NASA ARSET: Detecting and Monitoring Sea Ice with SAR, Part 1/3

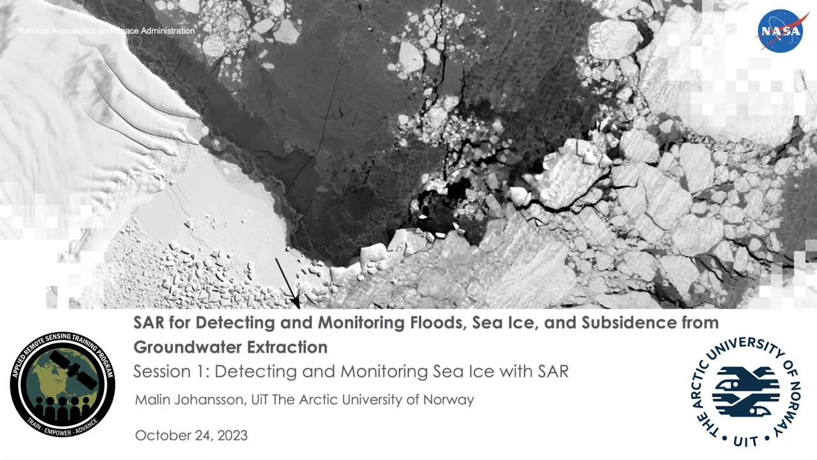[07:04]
Johansson. The floor is yours. Well, thank you. So my name is Malin Johansson, and I'm here today to talk with you about a detection and monitoring of sea ice using SAR images. So here you can see a lovely image in the background of sea ice of various different age and types.
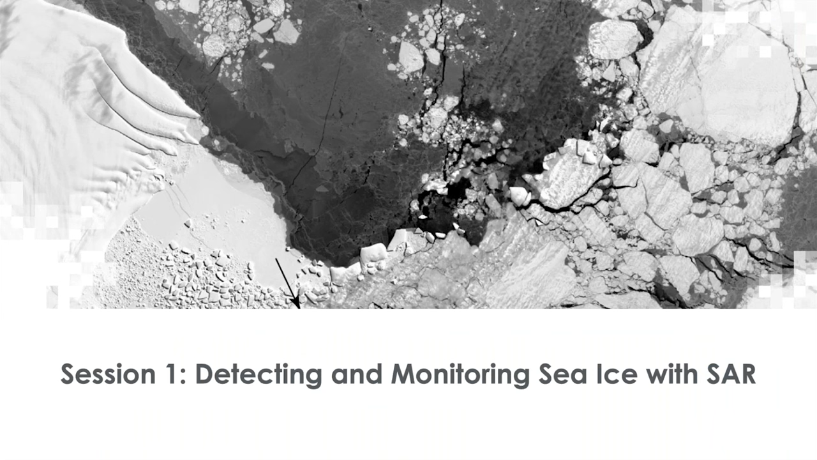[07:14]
And at the end of this lecture, you will know a lot more about what you're looking at right now.
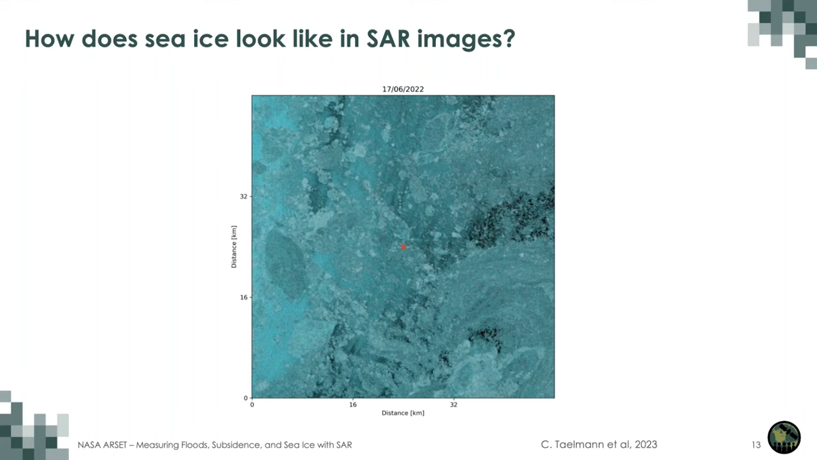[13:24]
And about now in the images, the temperature has risen so much that the snow starts melting and there's a clear change in the SAR signatures. We have simply gone from the spring and winter into the summer season. And now the ice really starts breaking up and turn into very small pieces. So if we just sort of stop the movie and look at two sets of images, we have the freezing conditions on the left and we have the melting conditions on the right. And the first ones here are from the end of April and early May in 2022. And the last two images are from the end of May and early June 2022.
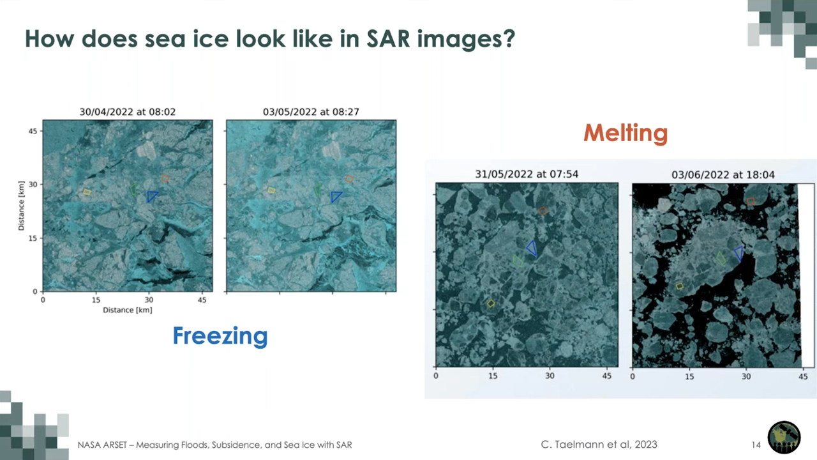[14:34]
So when we monitor, we really need to account for these kind of changes because the ice itself has not necessarily changed much here. But what we can observe in the SAR images has changed quite significantly. And how we deal with these kind of changes is something you learn more about in the next hour or so.
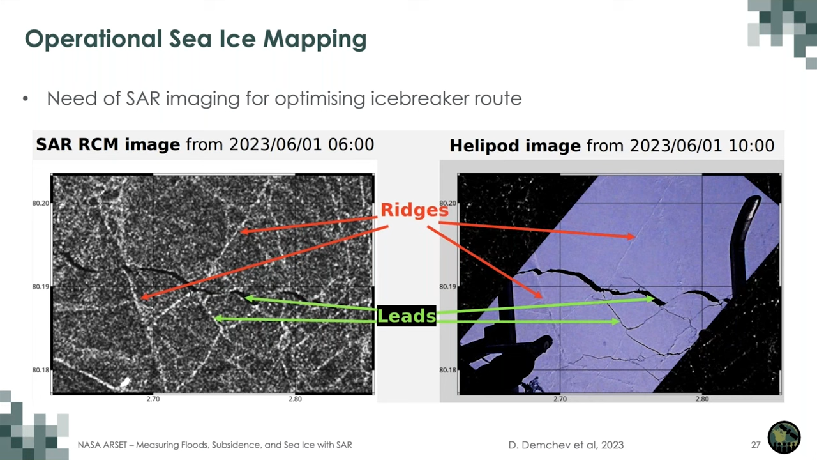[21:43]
And we try and avoid the areas that are indicated by red arrows. So the leads are openings and obviously the ridges are closings where sea ice has drifted towards one another and caused obstacles for us. And yeah, the sea ice moves. So here we can see evolution of SAR images where we simply have divergence and convergence areas where one area may have been very easy to travel through at one point in time.
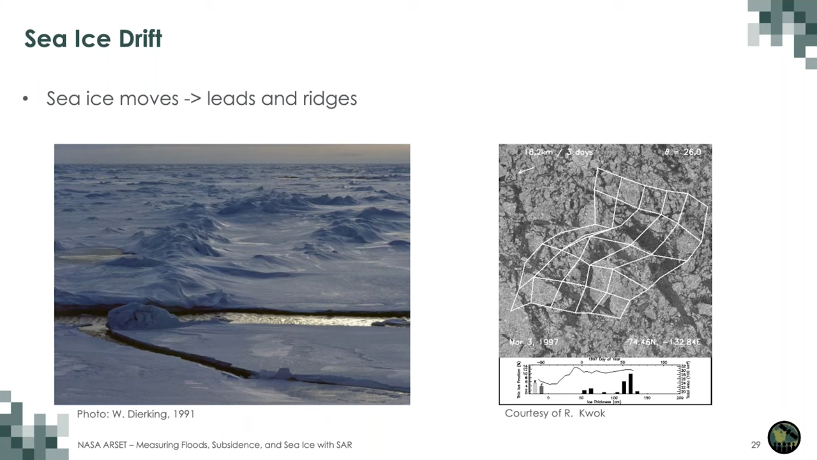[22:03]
But over time, it starts having a convergence and the area becomes impassable for many of the ships. It is also used, the sea ice is also used as roads or simply part of the general infrastructure.
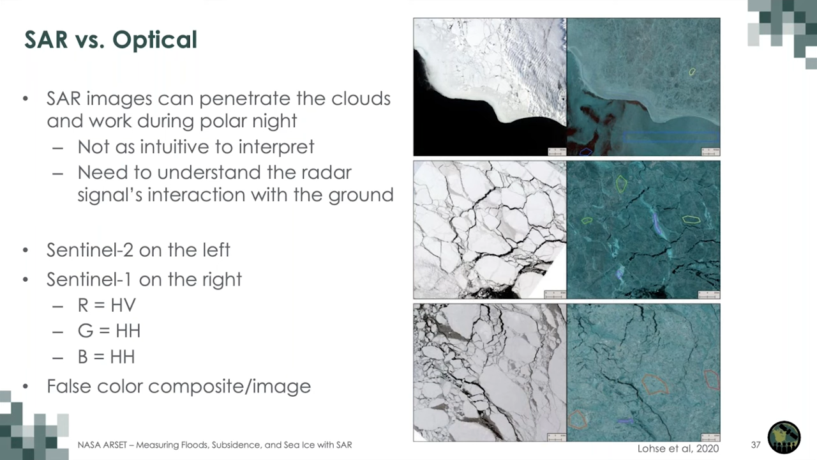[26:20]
For the SAR image we use the false colour composite and you can see that it's very easy though to separate sea ice and the water in the optical image but the SAR image is not that easy. Though other things are starting to become apparent such as the ridges. And let's look at some more examples here.
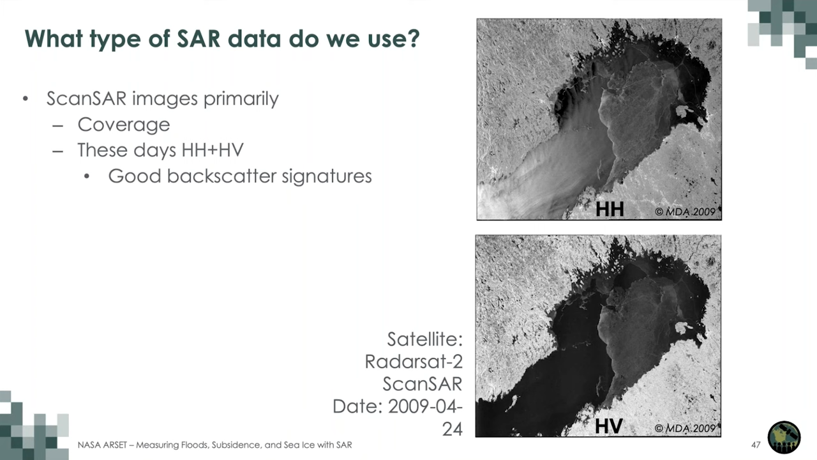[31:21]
This image here is also taken from the Baltic Sea in an area between Sweden and Finland. And we only here have seasonal ice. So the ice is reasonably easy to detect because we don't have the the challenges with the multi-year ice. And here is an oldie but goodie. It's an ERS-1 SAR image from 1992. Unfortunately or fortunately the ice has not really changed since then. If we look in the red rectangles here we can see two different types of level or smooth ice.
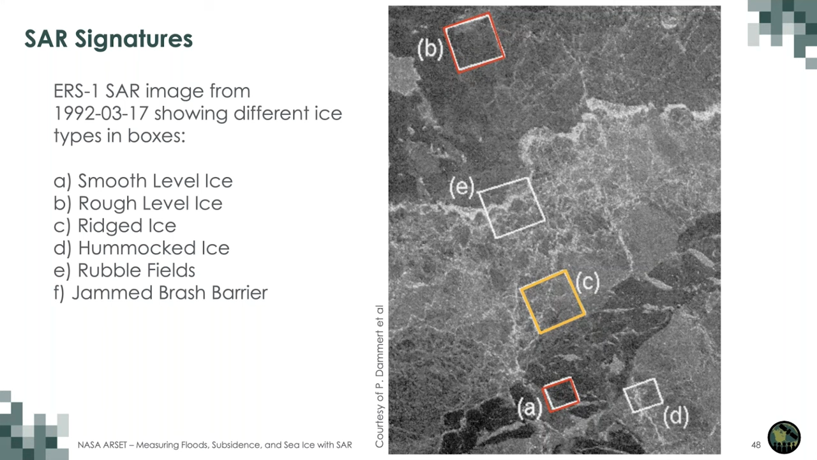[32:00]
And if we look in the orange box we can see more ridges. And these are the kind of things that we are then using this knowledge on how the different ice types look in SAR images when we want to derive monitoring and detection of sea ice. And over time we have also learned how the backscatter signatures change.
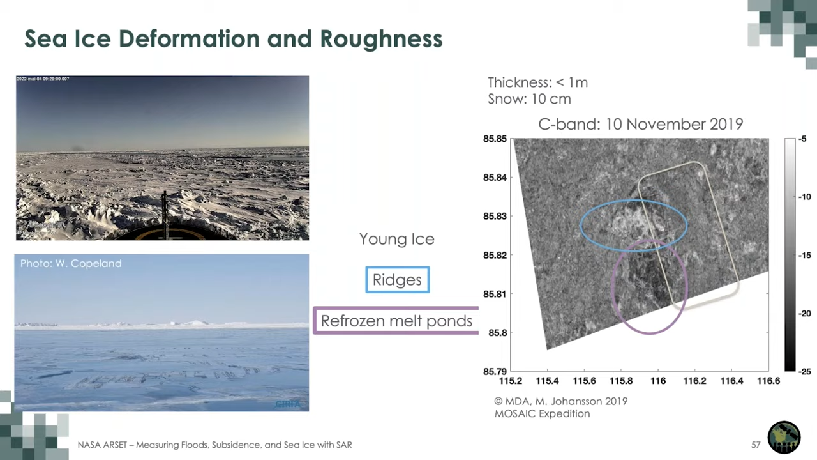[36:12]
area within the purple circle is refrozen melt ponds and the surface here is very smooth. And finally then we also have the layers we have the snow ice interface we have the sea ice water interface and we have the snow cover with different densities grain size and moisture levels. So you can see here also an illustration at the bottom where you talk about the different scattering properties when we have multi-rise, first-rise and open water.